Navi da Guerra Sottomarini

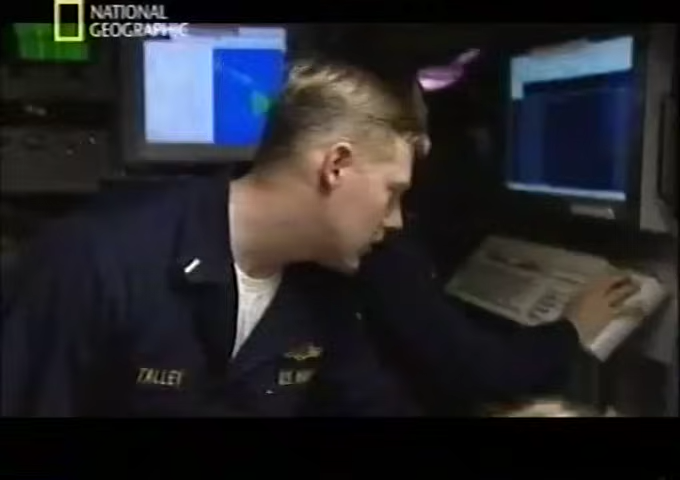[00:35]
Strumentazione sonar operativi, velocità costante di 12 nodi.
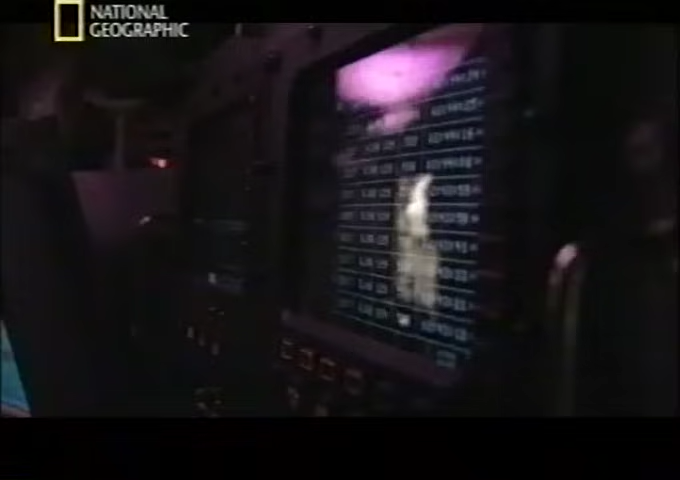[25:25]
Sulla USS Onolulu i computer contribuiscono ad analizzare le informazioni sonore che arrivano dal vasto schieramento di idrofoni sistemati a poppa del sottomarino.